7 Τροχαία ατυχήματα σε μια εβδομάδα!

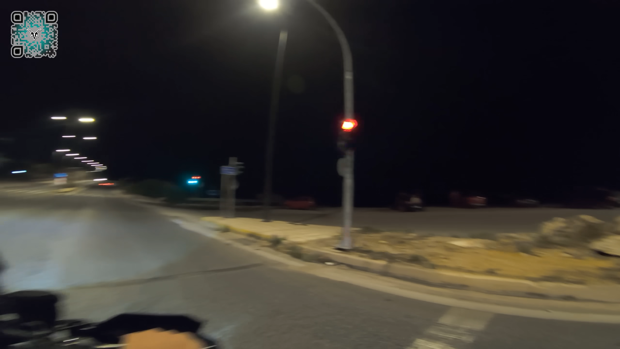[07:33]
περίμενα Λέω εντάξει Μάγκες το tracer έχει cornering φώτα Δηλαδή είπα τώρα Θα προσπαθήσω να στρίψω να τα δείτε Όταν στρίβεις φωτίζει το δρόμο